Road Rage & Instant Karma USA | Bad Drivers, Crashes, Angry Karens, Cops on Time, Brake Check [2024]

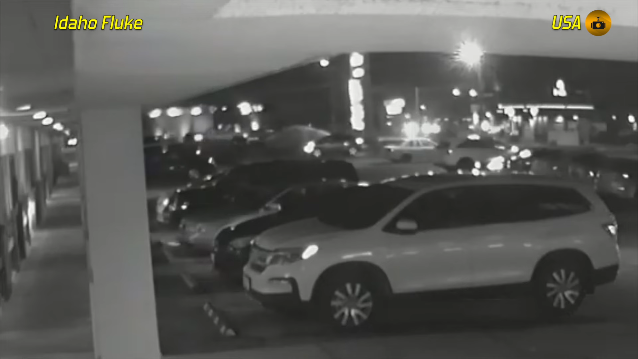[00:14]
He was being really careful, and I mean, he carefully smashed into a building.
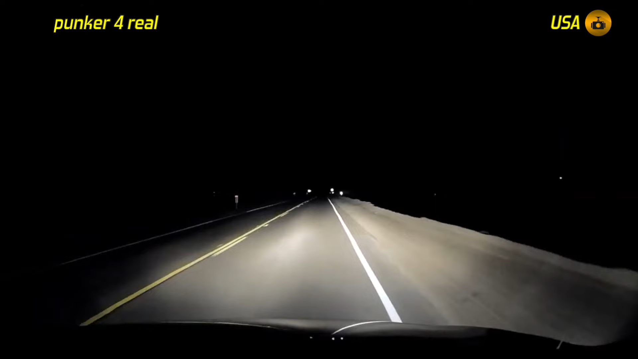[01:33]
Luckily, the camera managed to avoid it, and he came back in order to clear the roads. But something happened there. Check out what happened and make sure to write me your thoughts about this crazy situation and the camera's efforts.